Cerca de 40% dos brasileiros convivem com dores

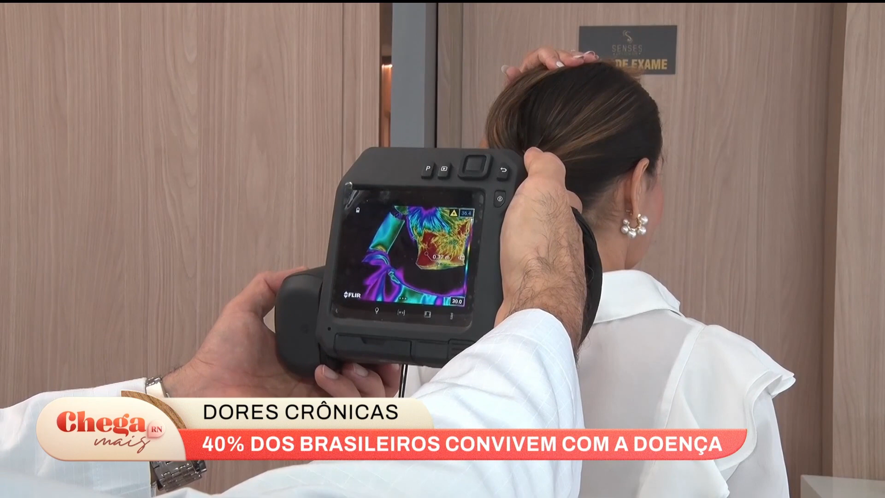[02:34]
Esse aparelho com infravermelho possui vários benefícios, como explica o médico.
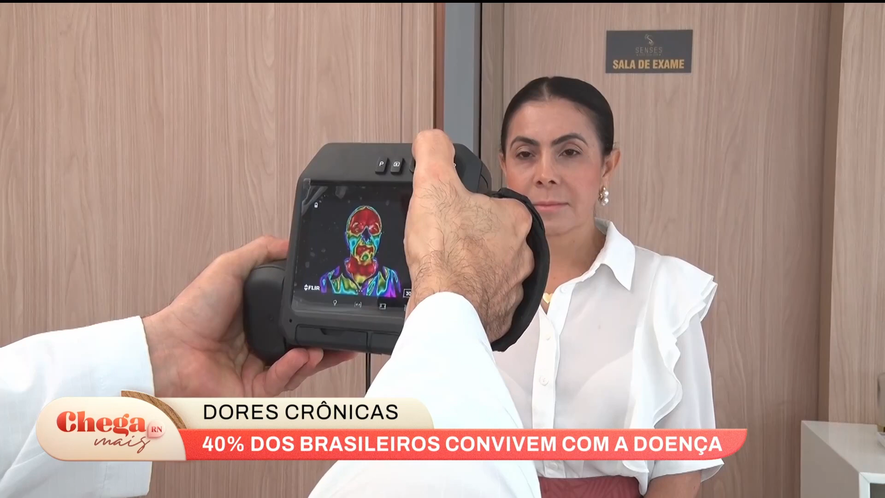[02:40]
A câmera de infravermelho é um equipamento que faz um exame chamado termografia, né? A termografia médica,
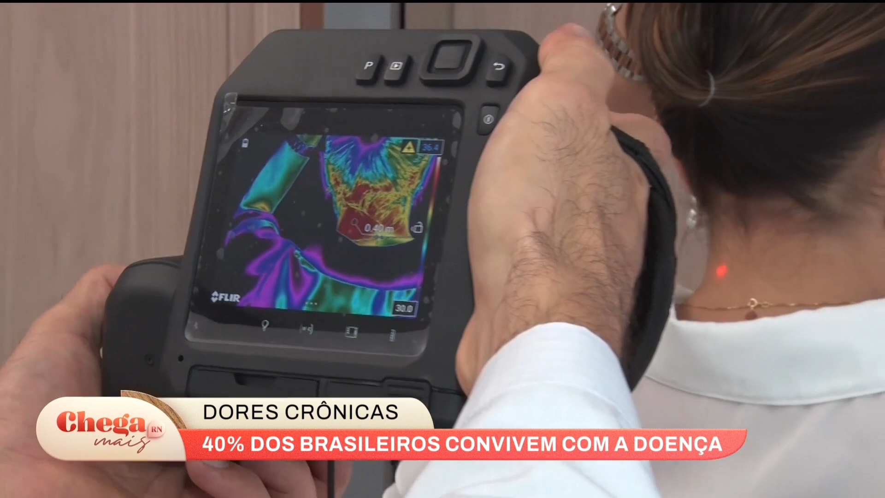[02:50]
ela tem uma utilidade ímpar na percepção da dor.
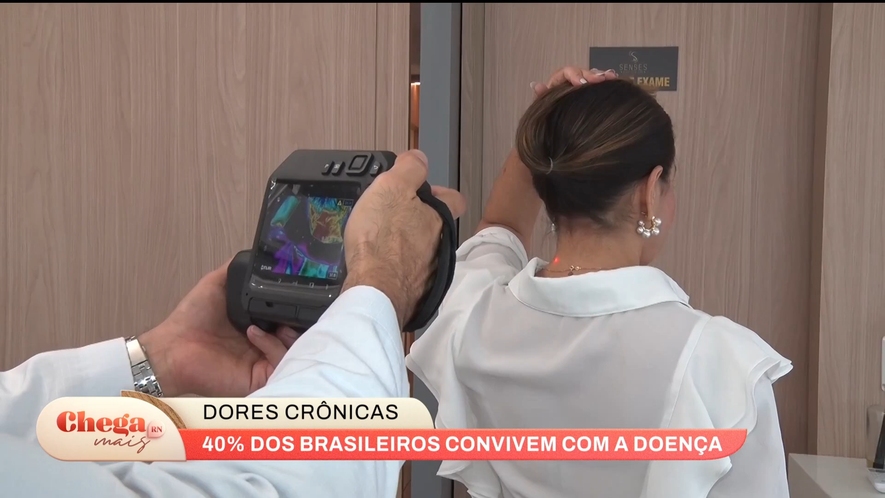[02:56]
Às vezes o paciente tem dificuldade de descrever como é a dor, qual é a área dolorosa ou qual é a origem dela.
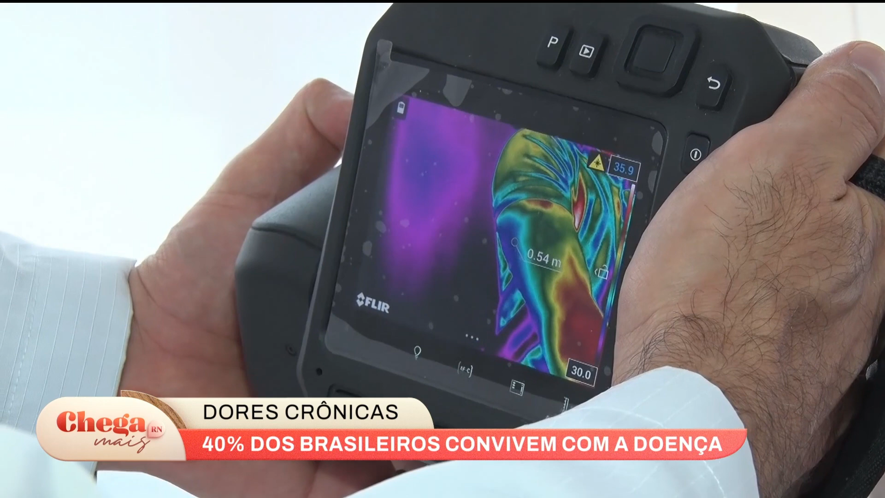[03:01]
Através da termografia, que ela capta a emissão de infravermelho do nosso corpo,
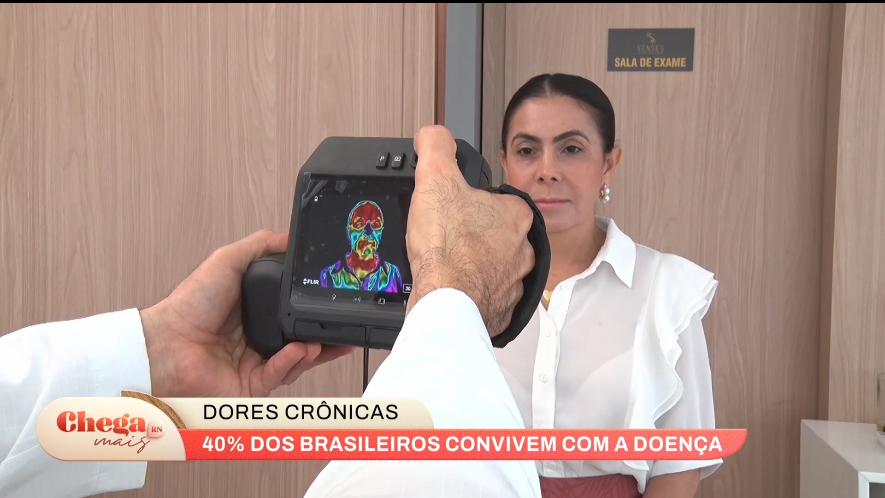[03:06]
da nossa pele, nós conseguimos construir um verdadeiro mapa da dor.